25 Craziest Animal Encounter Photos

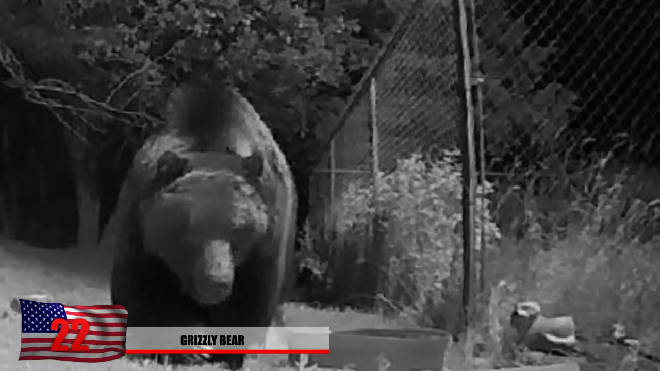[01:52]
A massive grizzly bear was found in Montana and captured on an infrared security camera. It seemingly comes in from nowhere and begins sniffing around. He even made it this close to the security camera itself. Once it realized the camera wasn't food, he continued to sniff around to find something a little bit more tasty. Number 21.